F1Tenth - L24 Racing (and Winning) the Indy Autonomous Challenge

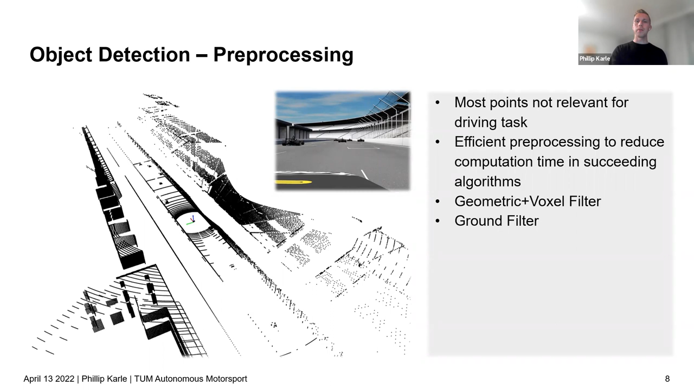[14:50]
so we had um two steps of filtering in the pre-processing step to reduce the amount of um points which were inputted from the sensor the first step was a geometric and a voxel filter so we used voxelization
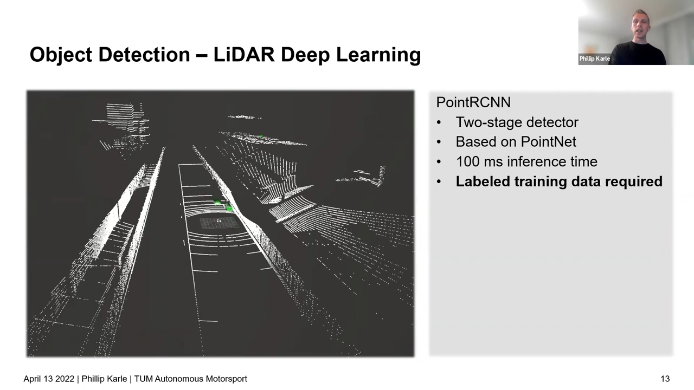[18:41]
some data with automatically labeled positions because of uh in the simulation you know the position of the other objects and so you could could get at least a synthetic training data the second stage of the perception was the